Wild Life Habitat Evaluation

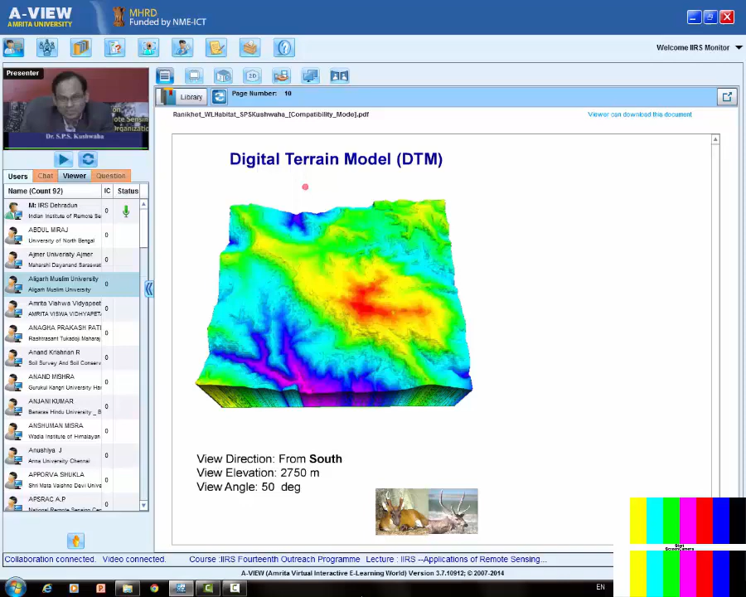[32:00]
or which is under question and could be managed either in terms of fire, poaching or anything else. So you will see several 3D models over here. This is the view from south, digital terrain model, three-dimensional earth surface.